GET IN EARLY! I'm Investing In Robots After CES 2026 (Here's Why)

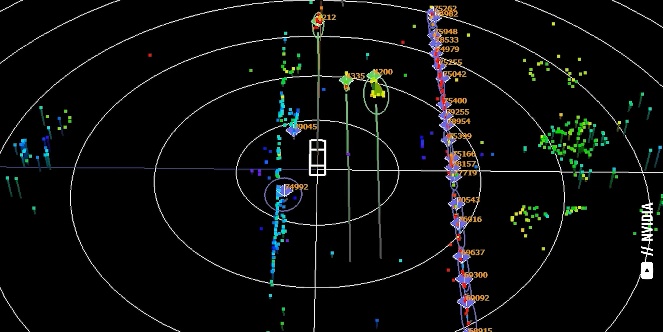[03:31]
But, it's terrible at reading fine details and flat surfaces, like lane markings, signs, and traffic lights without the help of other sensors.
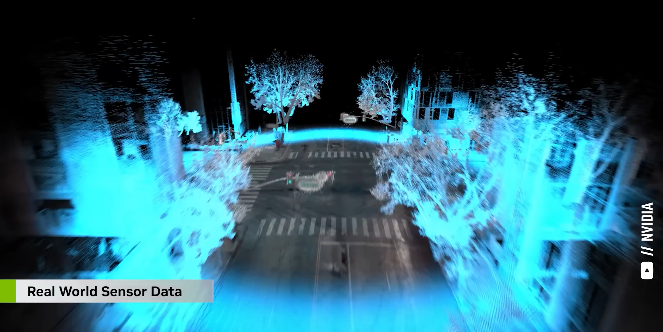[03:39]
And LiDAR uses lasers to make precise 3D point clouds that show the distance to every surface it can see,
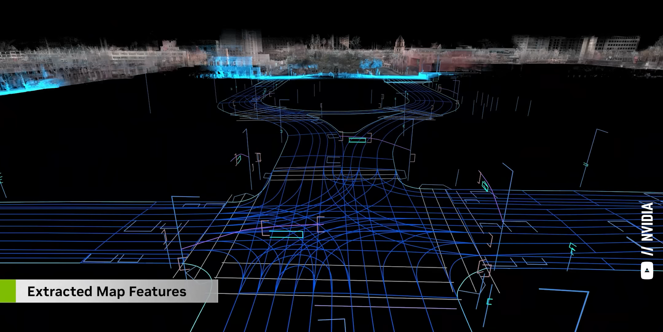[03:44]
which is used to map the area around the robo-taxi and detect obstacles.
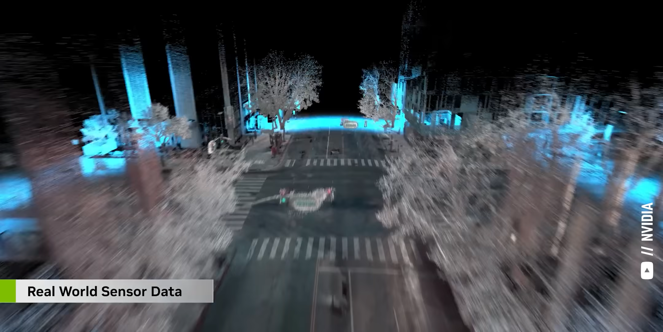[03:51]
But, combining data from all three kinds of sensors gives robots and robo-taxis best of all worlds.